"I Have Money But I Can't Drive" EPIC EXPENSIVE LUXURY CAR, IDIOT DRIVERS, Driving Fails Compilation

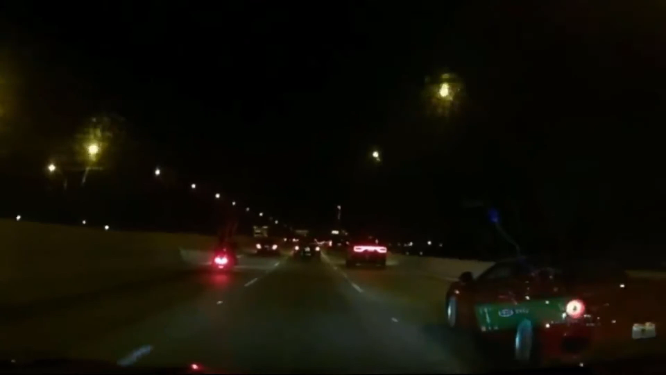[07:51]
Really, bro? Did he literally like almost hit your car? He was so close to hitting me. That would have been a good one. Knocked out your own
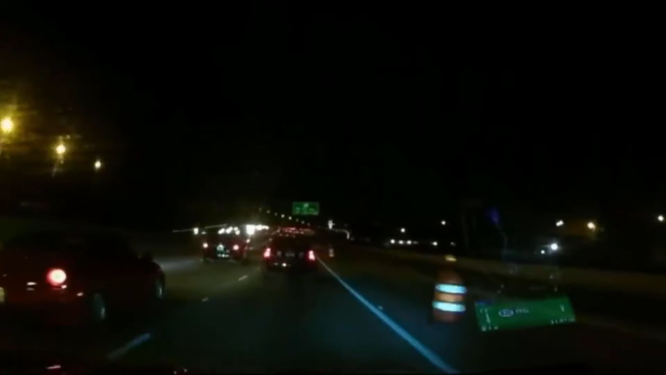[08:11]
car. Are you eating shit? You fucking almost hit me. Fucking idiot.